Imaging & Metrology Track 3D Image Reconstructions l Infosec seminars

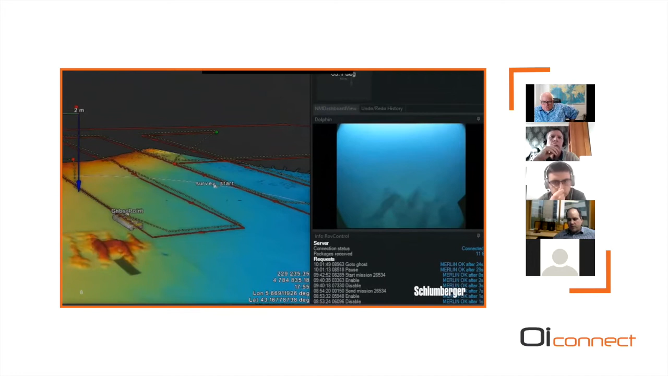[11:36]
so this is showing some of the ability and this is a real live live feed of the of the video
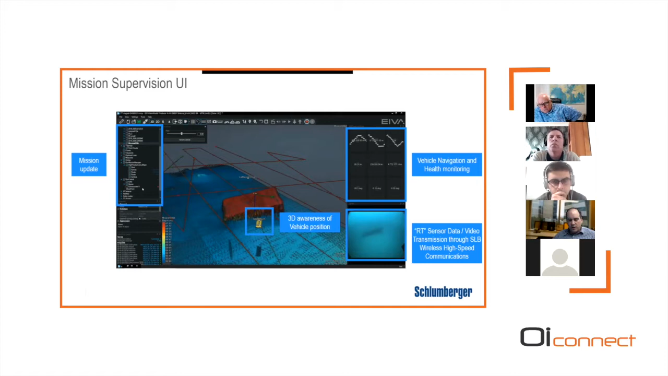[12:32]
it you have up in the upper right the vehicle navigation and health monitoring and then on the on the bottom right you have the real-time sensor data feed that that is either the videos or the sensor um that were sent over our high-speed acoustic link showing a little bit more what you can do with this this rather than just showing video
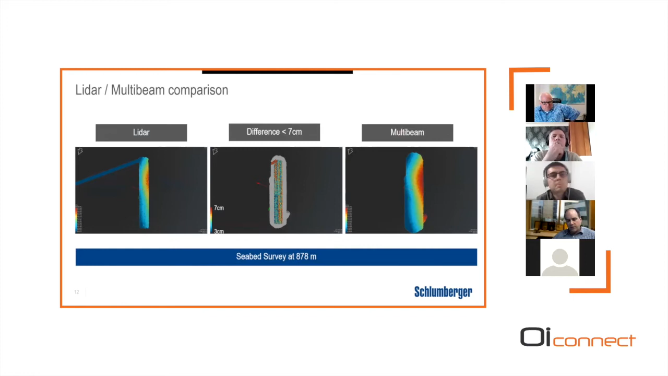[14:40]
seven seven centimeters so we're really quite accurate um and we have all the lever arms and and the the data acquisition controlled to be able to take very precise scans at the sort of centimeter level um that was also done confirmed by doing multiple dives over this p38 rack and in this case we basically looked at the point clouds we got back and tried to register them and say okay where you know how would you adjust each one to get them to line up properly um because that tells you a little bit of the
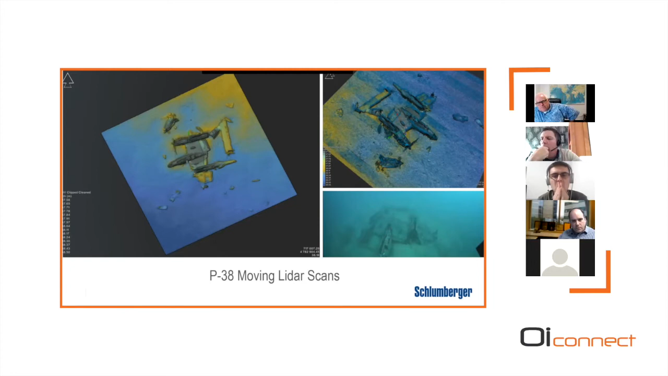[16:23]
then the bottom right is the is the video that we are able to take over over a snapshot on the acoustic link and so even there it's quite clear at 100 kilobits per second so as promised this is the 3d points rotated around you can clearly
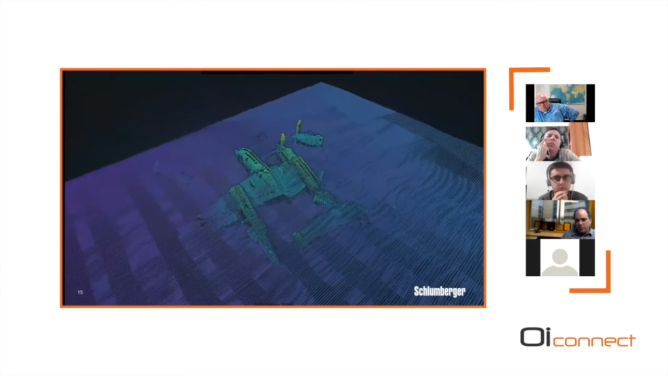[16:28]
see this these propellers um and the other various parts of the wreck um and
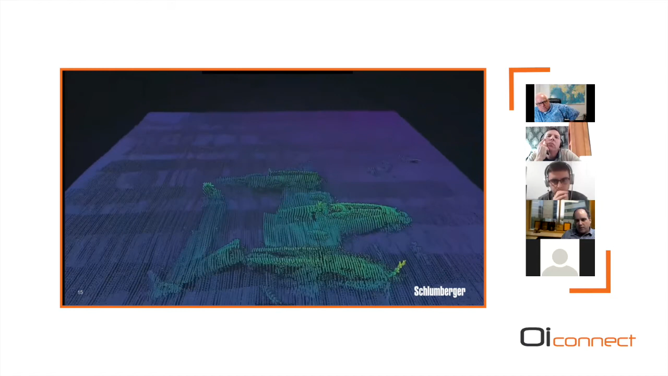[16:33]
it's really quite impressive what's what's capable with when you combine sort of an av with high precision high position accuracy with a high precision sensor like the lidar so